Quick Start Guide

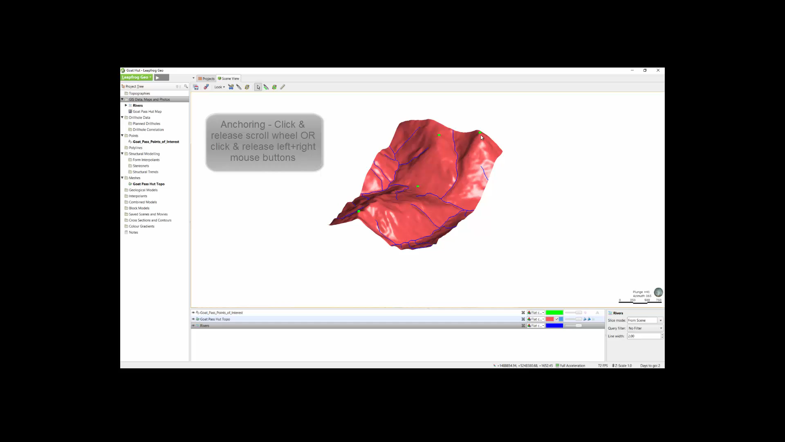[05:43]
you would simply click the middle mouse scroll wheel button, and you would now be rotating around that point.